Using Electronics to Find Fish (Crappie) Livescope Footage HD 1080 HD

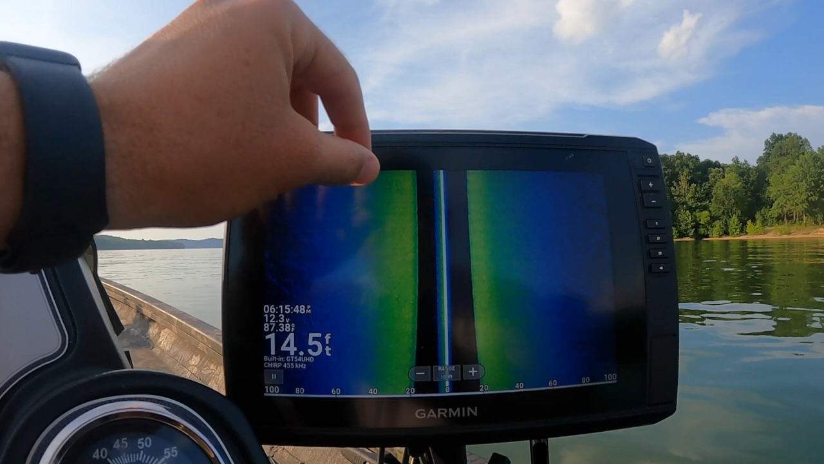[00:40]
On screen: depth 14.5 ft
it ain't a whole lot i don't know if it's so we can zoom in on it could just
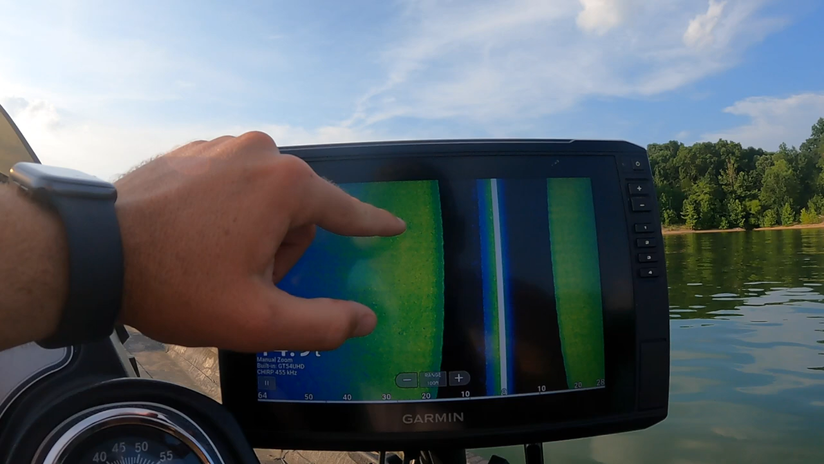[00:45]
be a couple fish sitting there could be bass or something we're in 15 foot of water look at that there
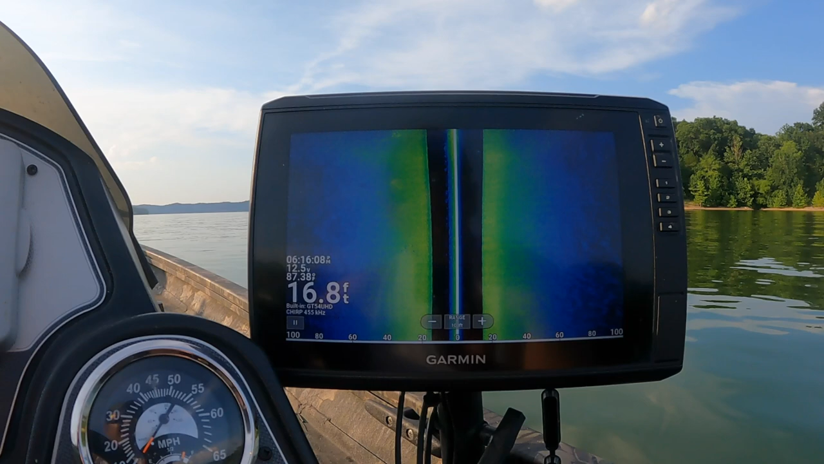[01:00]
On screen: depth 16.8 ft
there's some structure right there with some fish on it
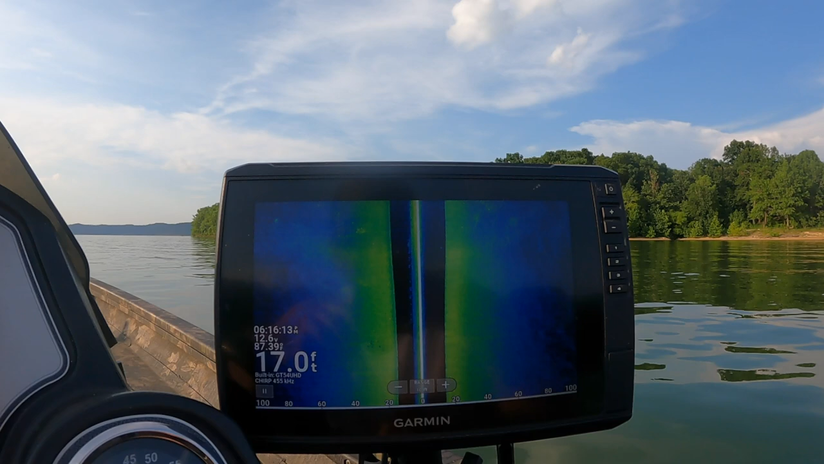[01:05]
On screen: depth 17.0 ft
see all that right there we just went over some i think that's a ditch you can see how this line here it's like this i think there's some fish sitting in that ditch you got a little bit of
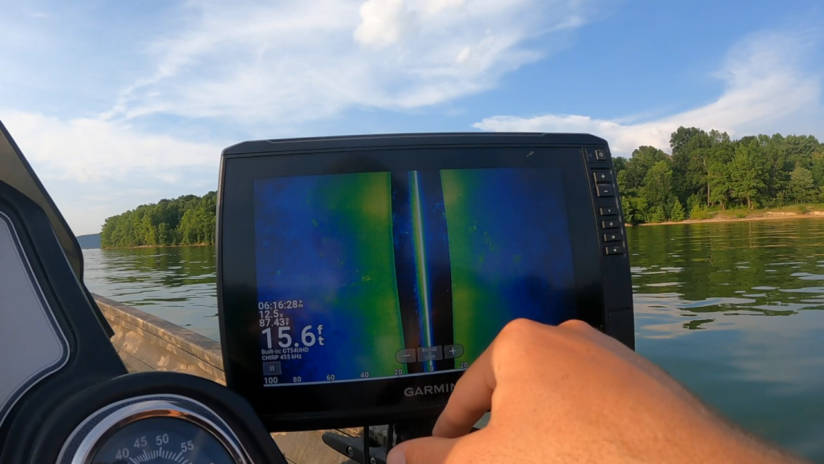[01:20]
On screen: depth 15.6 ft
structure right there it looks like we got a little bit of structure right oh yeah we're coming in some more structure right here see this one here you can see the shadow on it there's ain't no
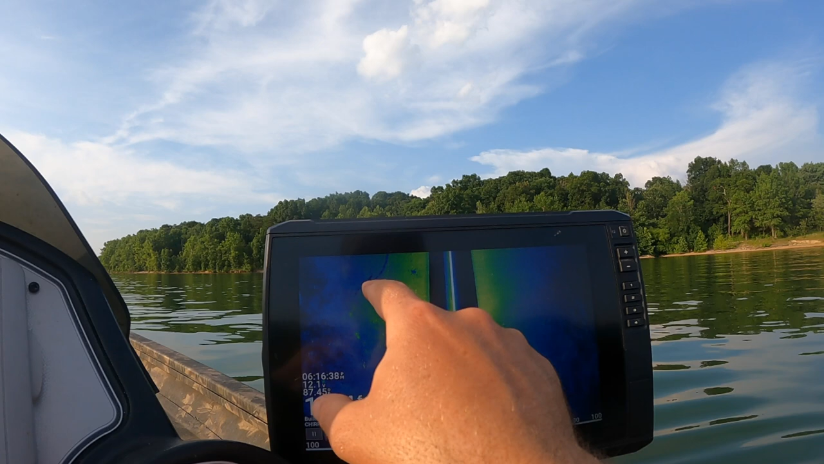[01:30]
fish on it you can see that one there another shadow with no fish but this one here it's so bright
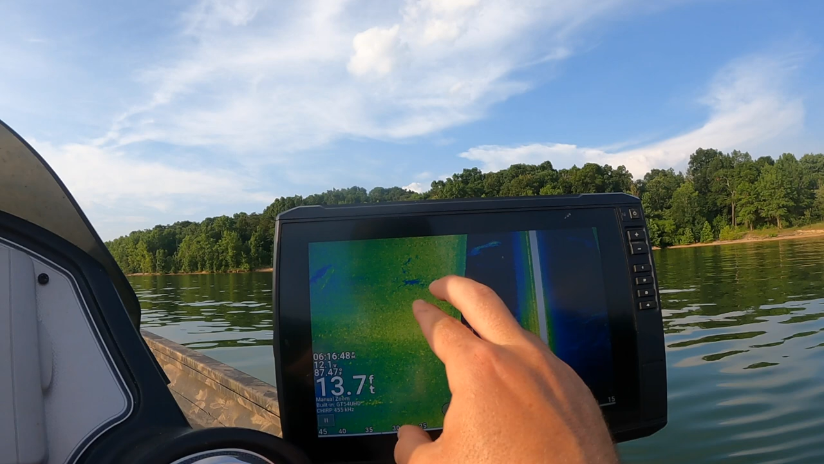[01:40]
On screen: depth 13.7 ft
i think there's a few little fish in there so let's go ahead and zoom this out let's mark this one here let's pause it i'll probably give
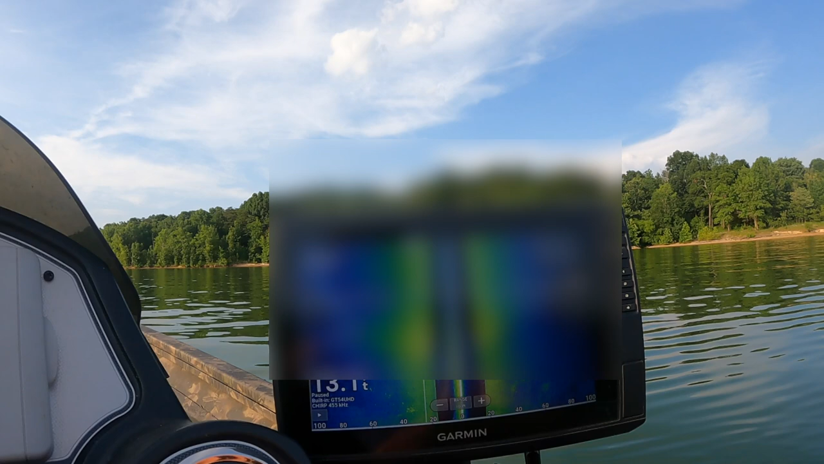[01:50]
you waypoints up i'll get rid of those and let's mark it right there let's get a new waypoint and just to make sure that it's not a waypoint we already got we're
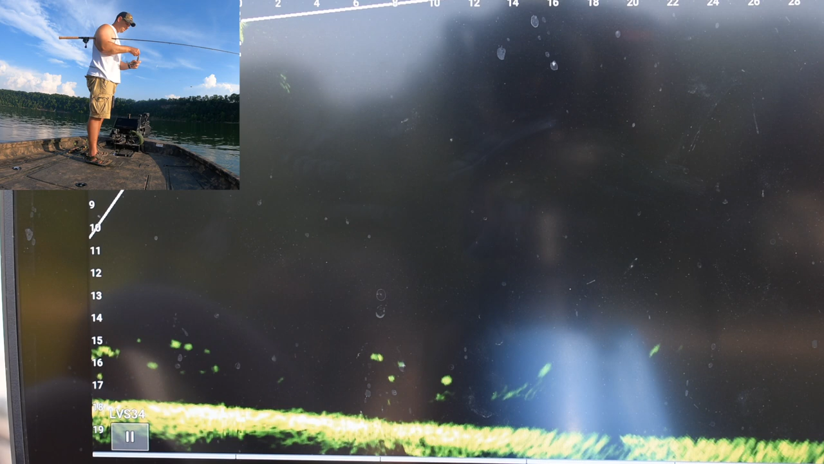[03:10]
so this clip right here it's just really showing these fish that are in this ditch
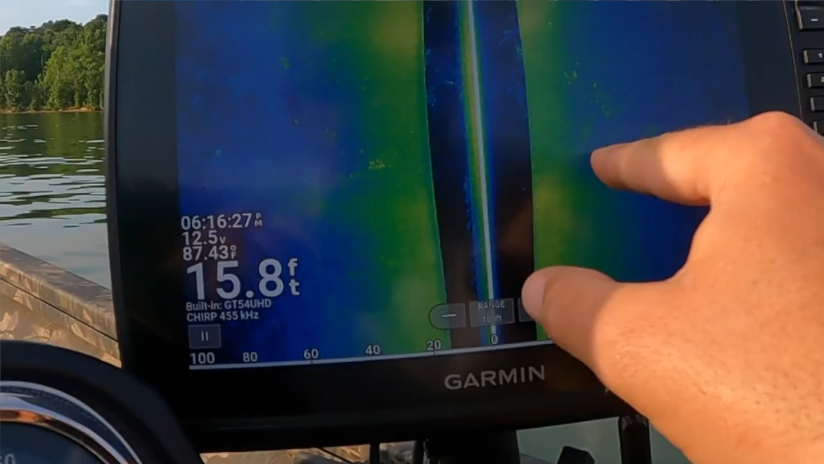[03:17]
On screen: depth 15.8 ft, water 87.43°F
they're not holding to any structure but they're just in the
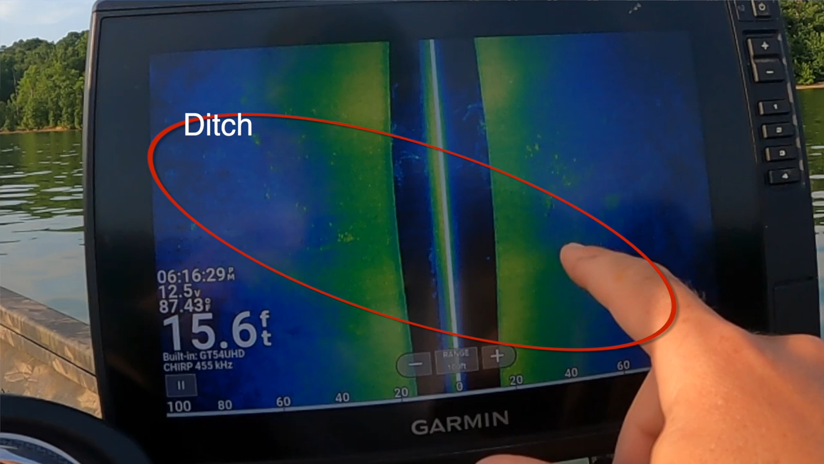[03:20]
On screen: depth 15.6 ft
ditch and that's what you're seeing here in the next clip you'll actually
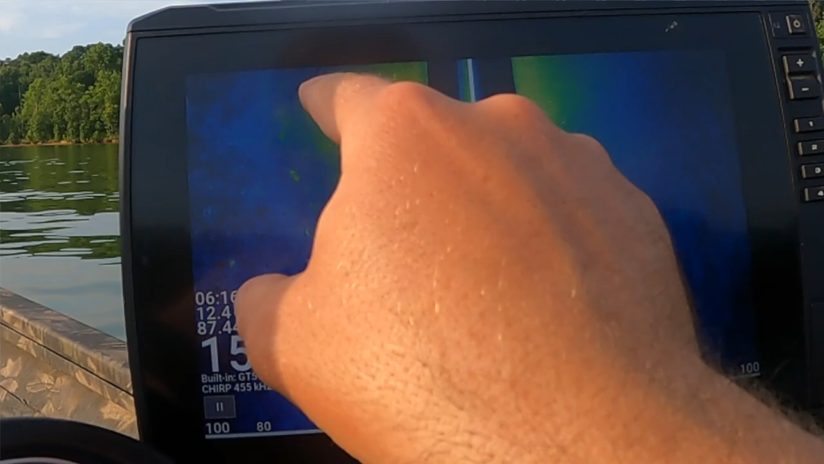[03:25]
see the second piece of structure that i marked you'll see it and we target
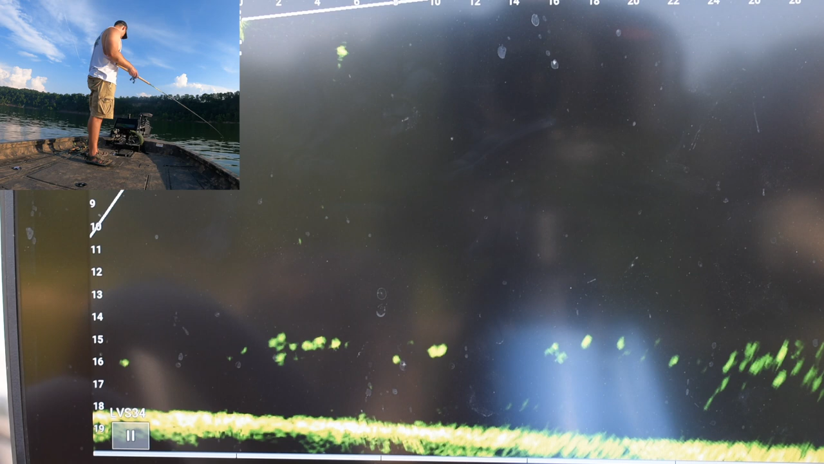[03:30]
the fish off of it oh that's a little i think it's all this is i think it's just a little school of small fish
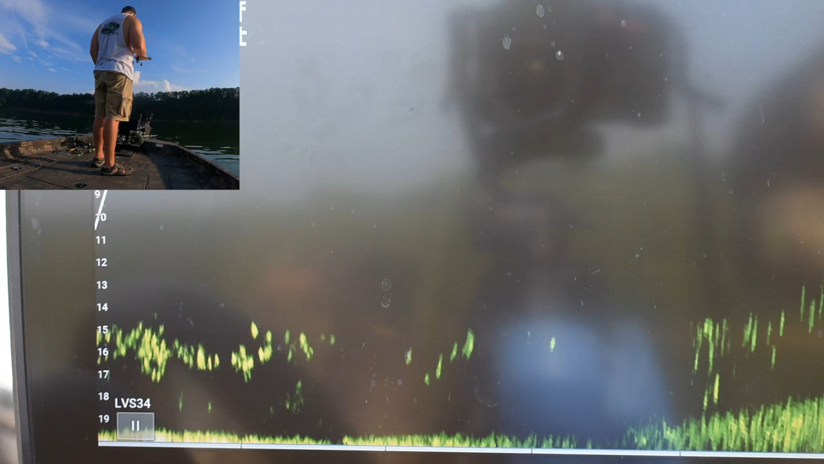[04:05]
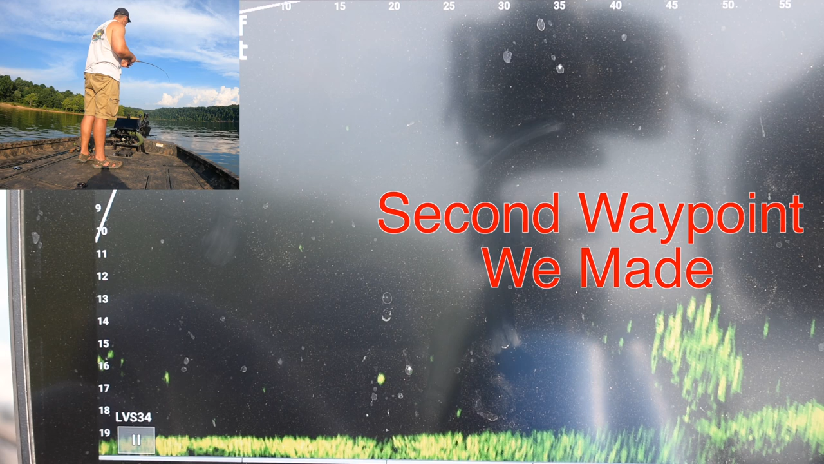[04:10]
maybe instead of running over there on top of it
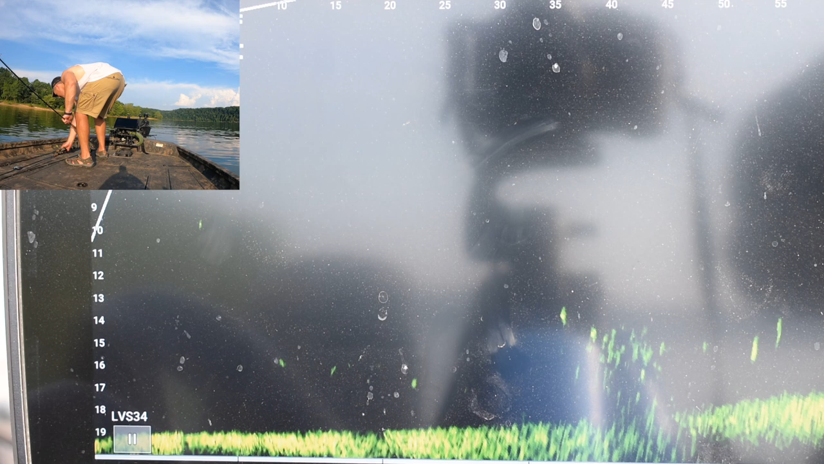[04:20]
hit it in from long distance
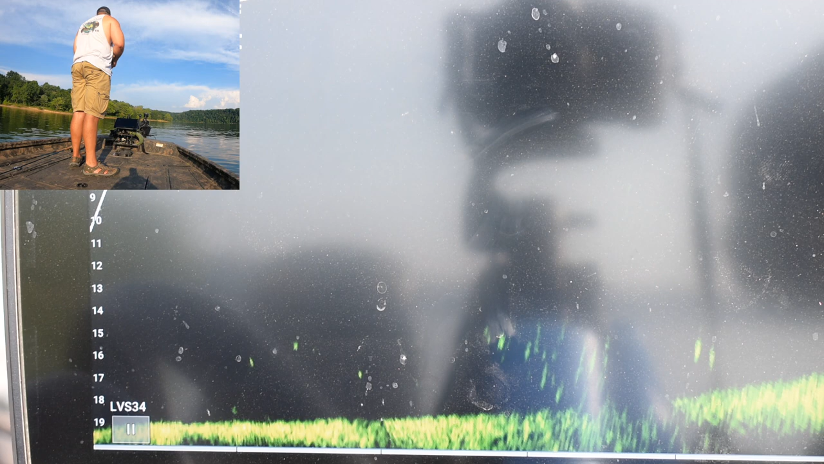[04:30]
hit right on top of it